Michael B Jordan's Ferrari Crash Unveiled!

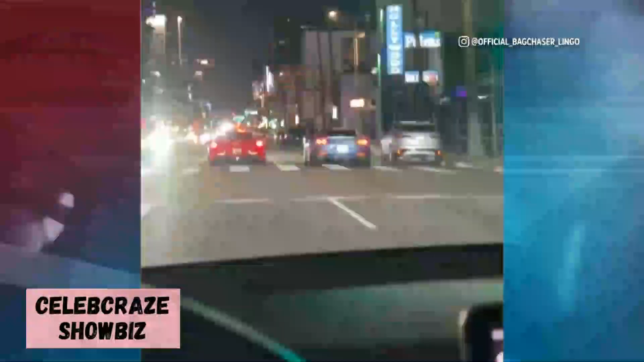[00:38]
First off, you see Jordan's fancy car driving next to another Ferrari. Then, his car swerves left, tries to correct right, and BAM!